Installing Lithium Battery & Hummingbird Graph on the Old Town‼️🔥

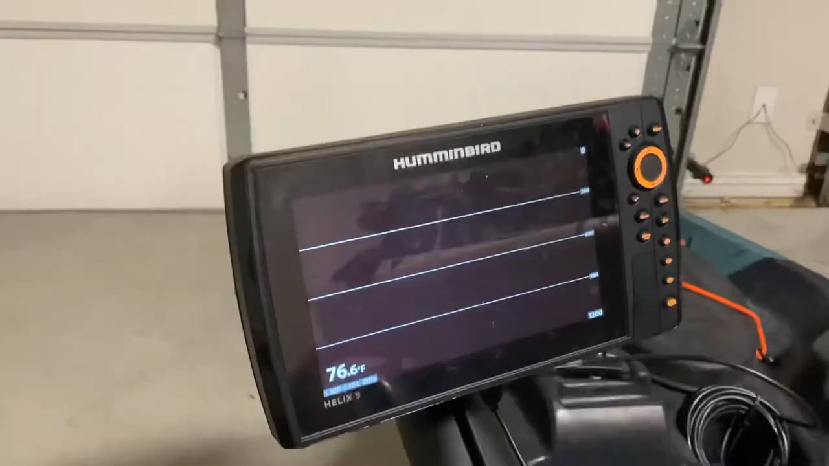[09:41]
On screen: water 76.6°F
It's obviously not going to pick up anything or read anything, but our transducer is sitting right down there.
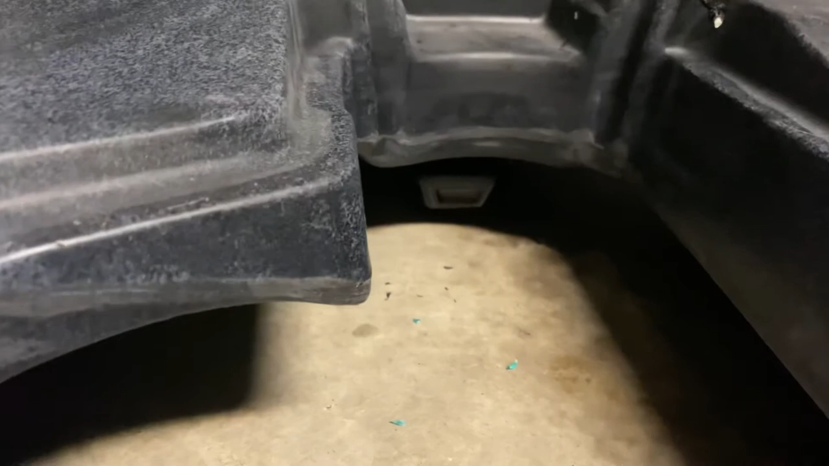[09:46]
You can hear it. Kind of those ticks. It is working.
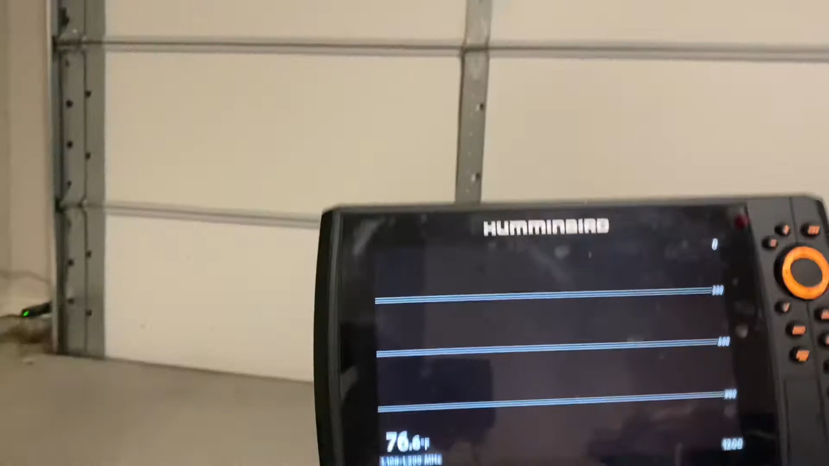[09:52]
We got power. Now, we just need to make sure that that doesn't run interference down here with our pedal drive. So, let's take it out on the water. Probably going to do that in day two. Let's take it out on the water and see if this works.
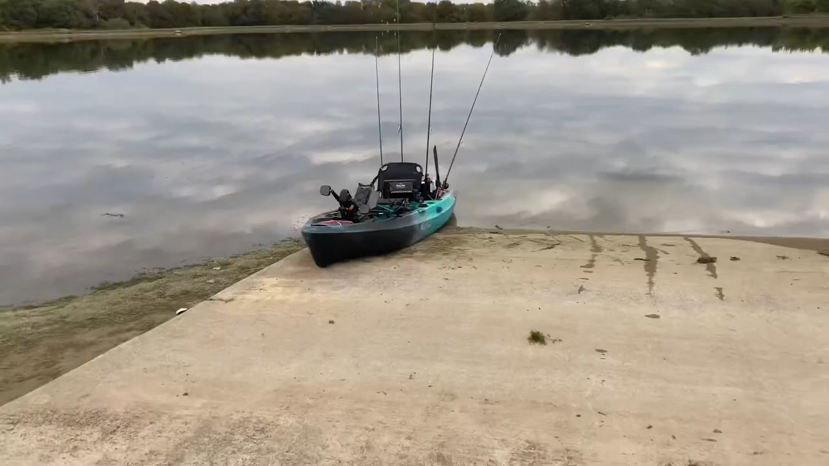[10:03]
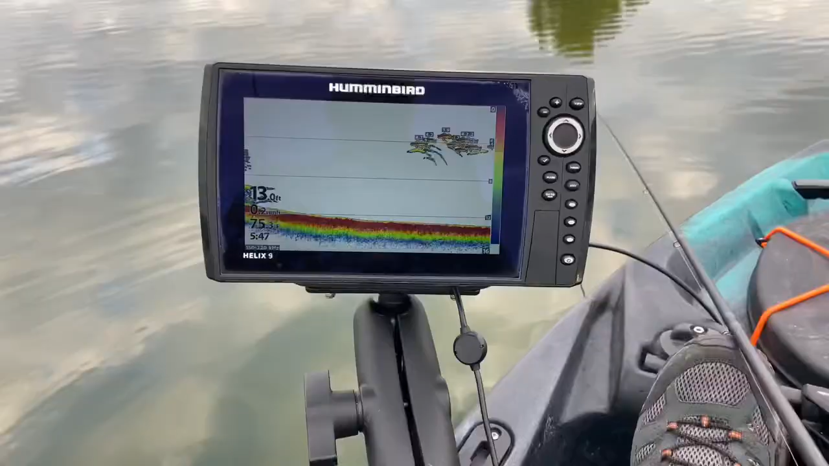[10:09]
All right, guys. Good news.
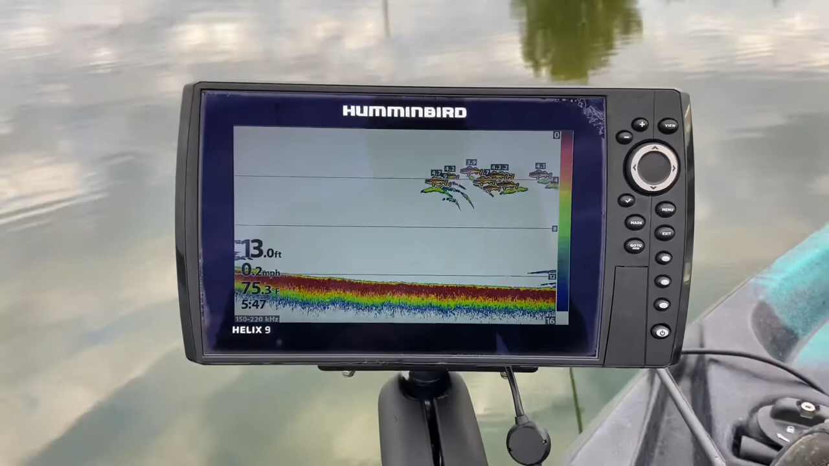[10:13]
On screen: depth 13.0 ft, water 75.3°F, speed 0.2 mph
We are on the water and the graph works. The transducer is rigging just fine. I'm sitting still, so I doubt that's that many fish. Probably is a school though.
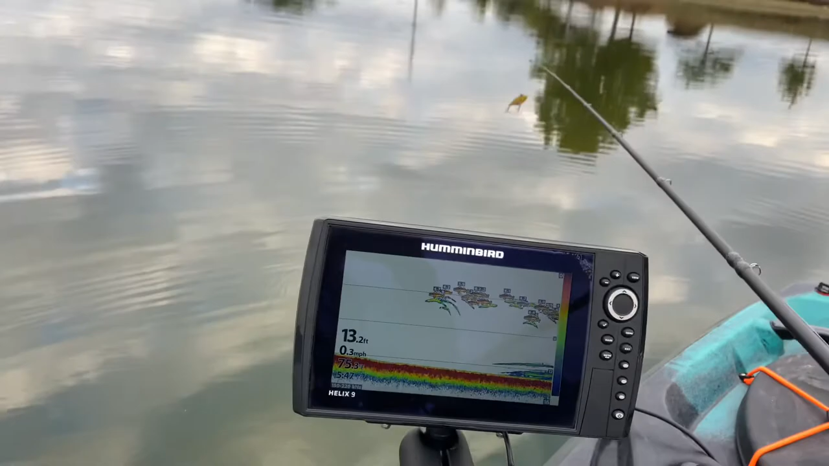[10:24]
On screen: depth 13.2 ft, speed 0.3 mph
Come and roll me. But, pretty darn awesome. I've been on this particular lake several times.
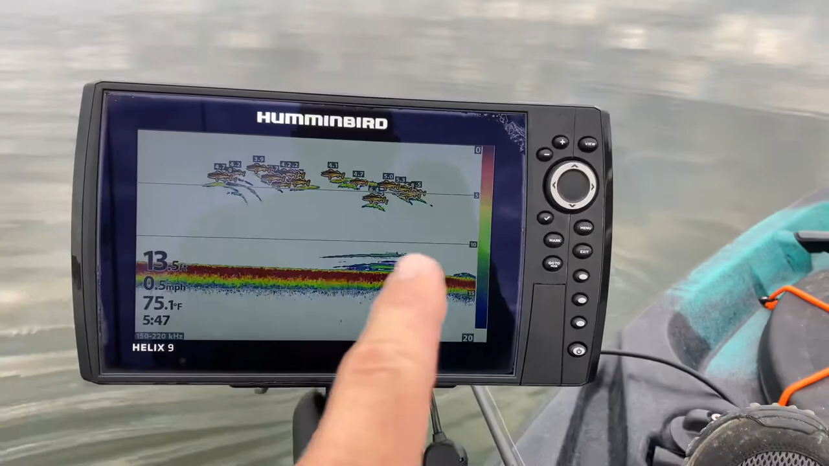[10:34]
On screen: depth 13.5 ft, water 75.1°F, speed 0.5 mph
So now, as I fish out here,
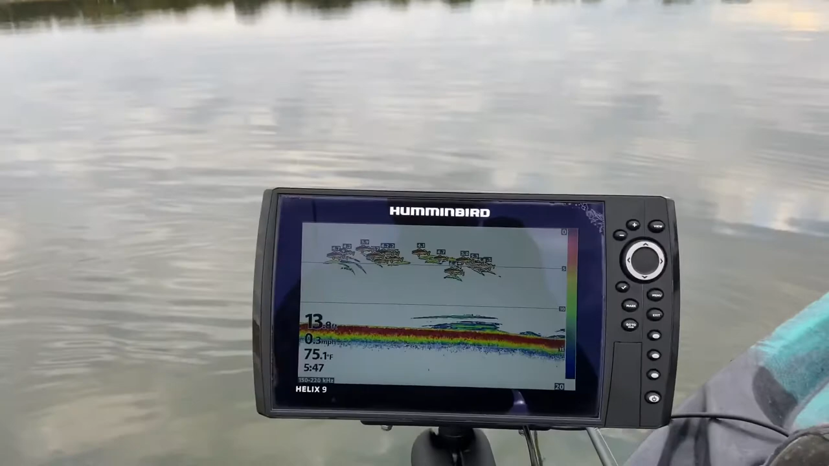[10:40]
On screen: water 75.1°F, speed 0.3 mph
I can actually see what's under me and depth and huge things to Enduro Power. That sweet lithium battery.
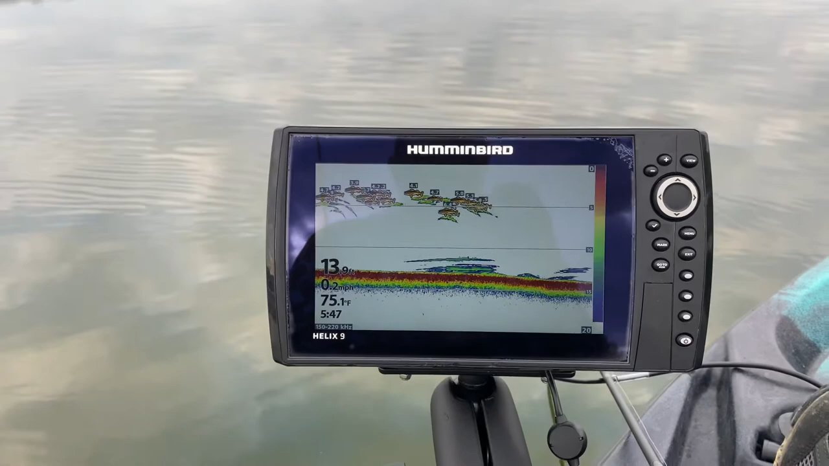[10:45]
On screen: water 75.1°F, speed 0.2 mph
Man, that's what's getting me out here and on the water with some electronics now on the kayak.